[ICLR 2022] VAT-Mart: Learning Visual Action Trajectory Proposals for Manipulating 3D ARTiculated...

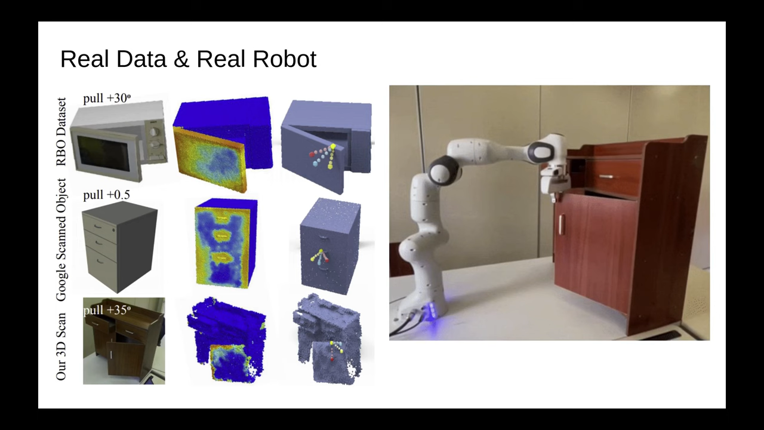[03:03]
We further show experiments on a real robot where we execute top-rated trajectory proposals at predicted actionable locations.